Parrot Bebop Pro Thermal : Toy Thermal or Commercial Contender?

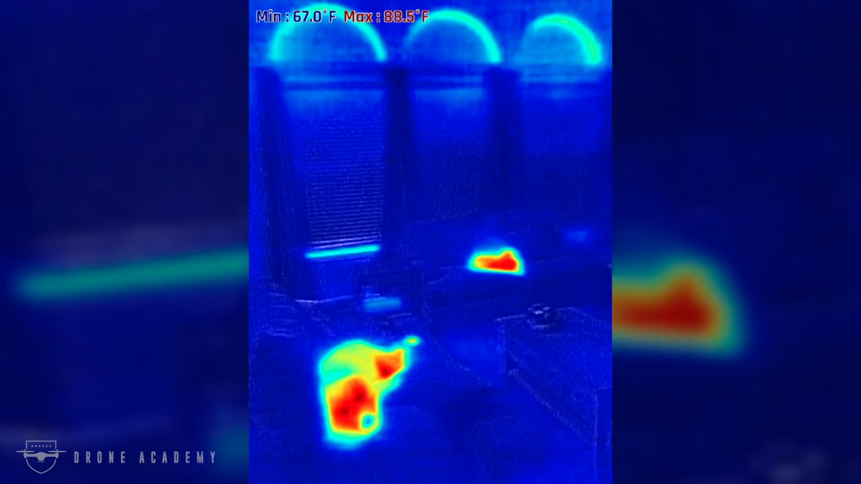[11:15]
On screen: min 67.0°F
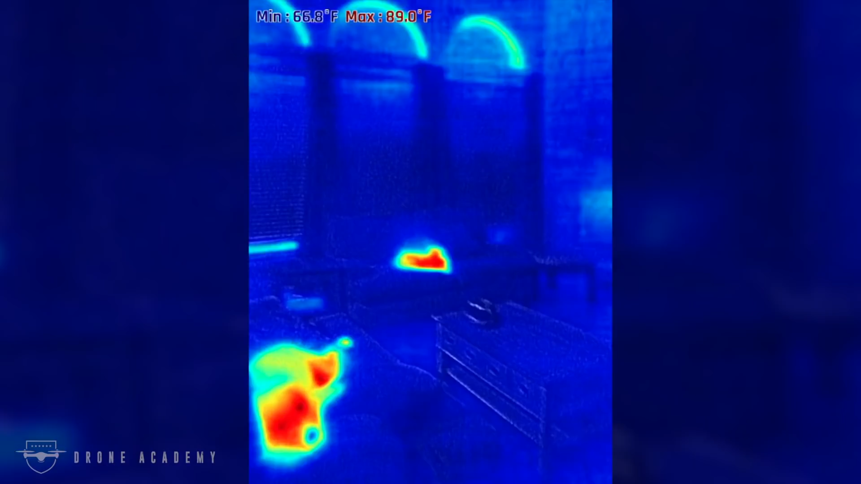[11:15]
On screen: max 89.0°F
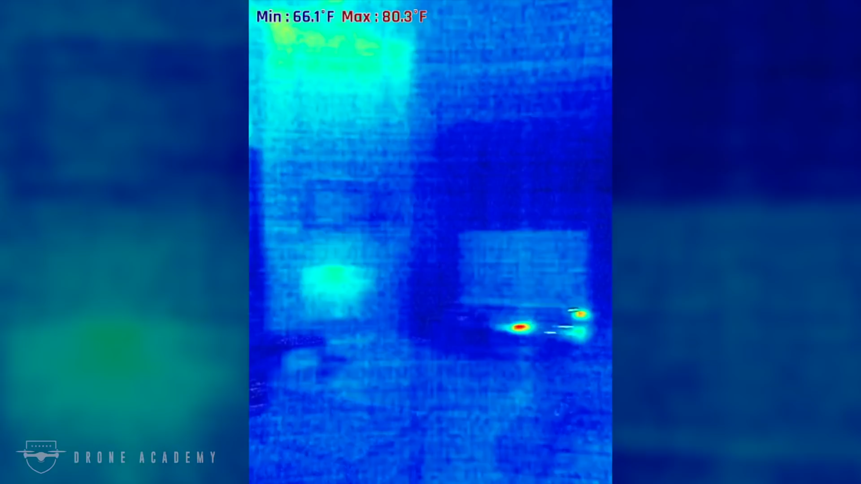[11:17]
On screen: max 80.3°F, min 66.1°F
And you can see the minimum temperature here is just below 70 because my wife likes to keep the AC cranked.
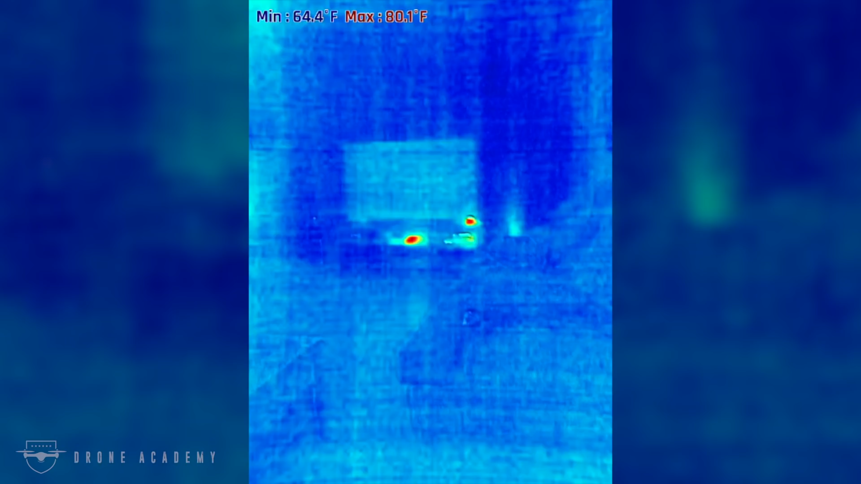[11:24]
On screen: max 80.1°F, min 64.4°F
And here, looking underneath my TV,
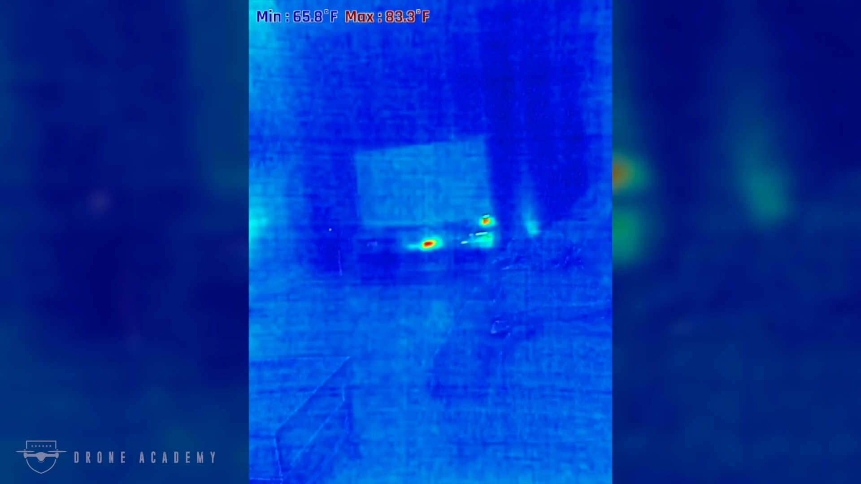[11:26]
On screen: max 83.3°F, min 65.8°F
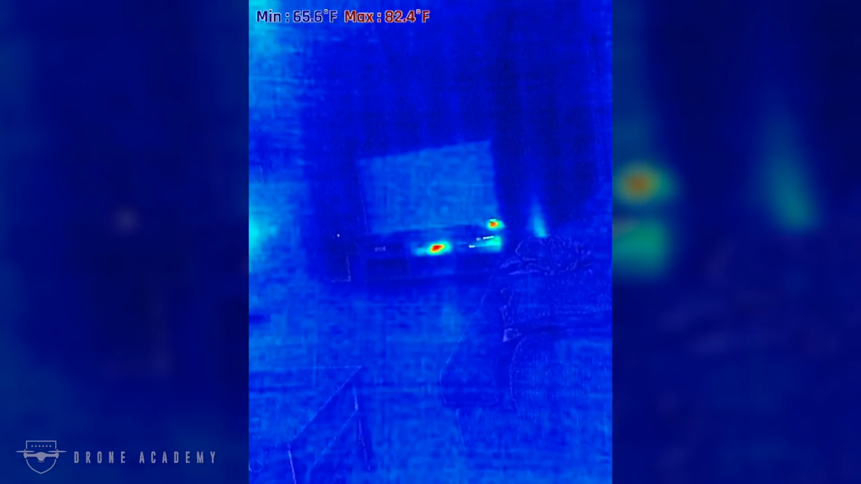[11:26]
On screen: max 82.4°F
you can see my Wi-Fi router there on the right and the TV tuner box there on the bottom,
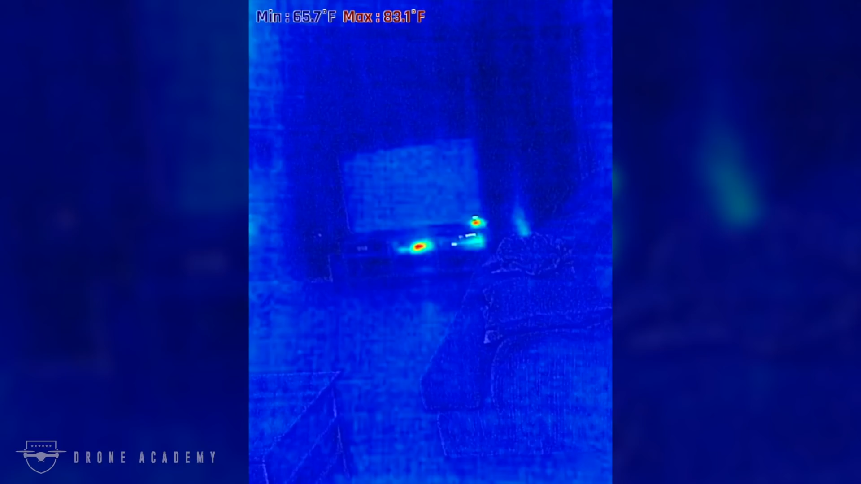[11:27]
On screen: max 83.1°F
which are both retaining a little bit of heat.
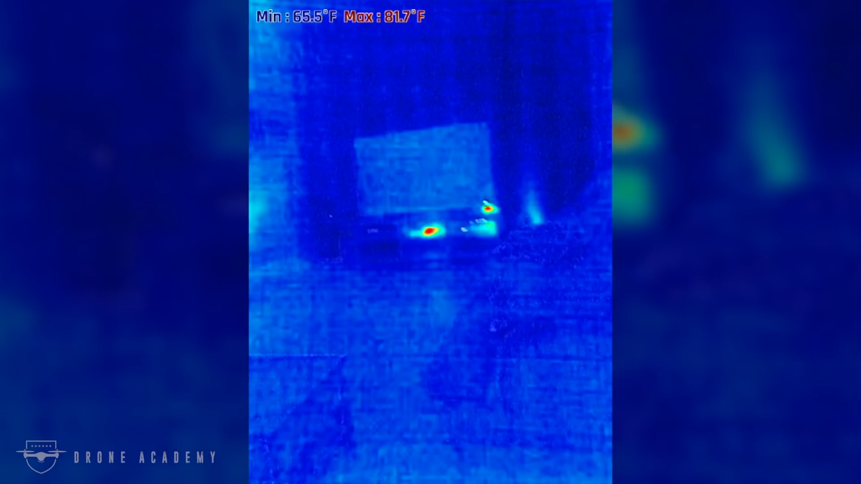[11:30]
On screen: max 81.7°F
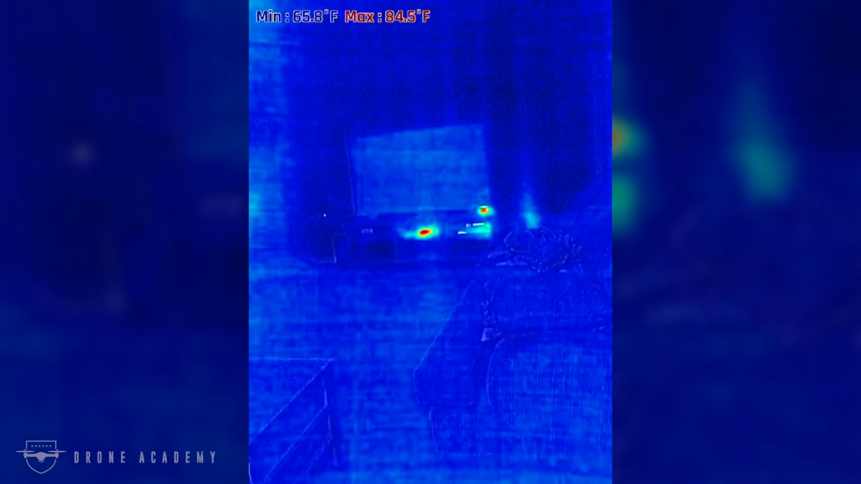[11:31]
On screen: max 84.5°F
So that is the Parrot Bebop Pro Thermal.
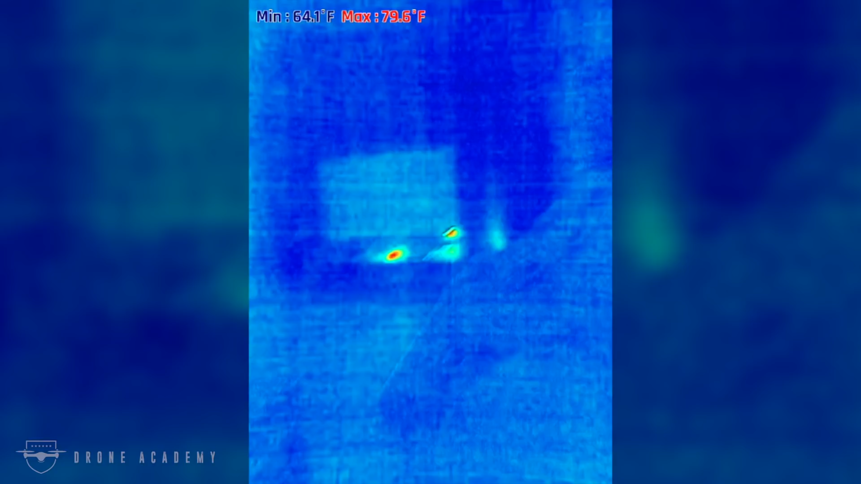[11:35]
On screen: max 79.6°F, min 64.1°F
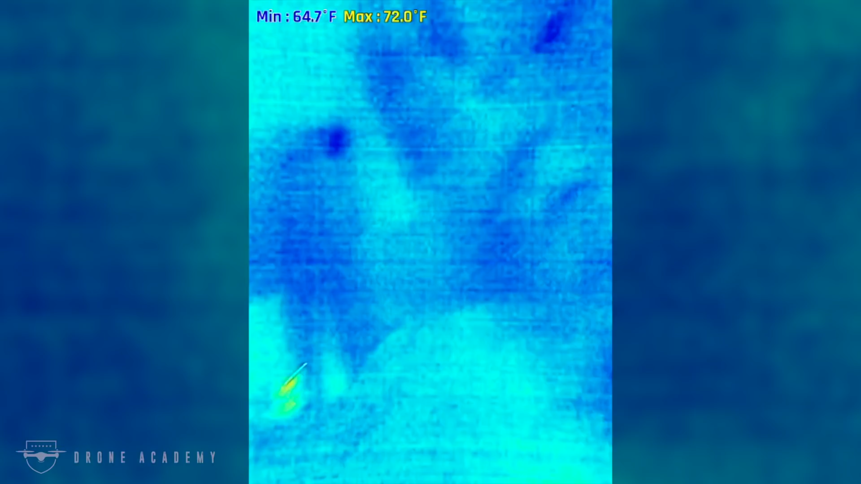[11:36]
On screen: max 72.0°F, min 64.7°F
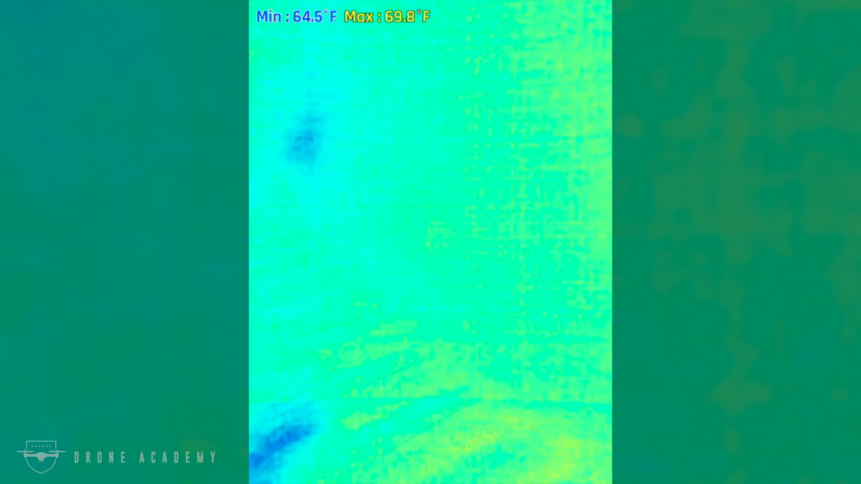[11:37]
On screen: max 69.8°F, min 64.5°F
This whole aircraft can be bought for less than most thermal imagers alone.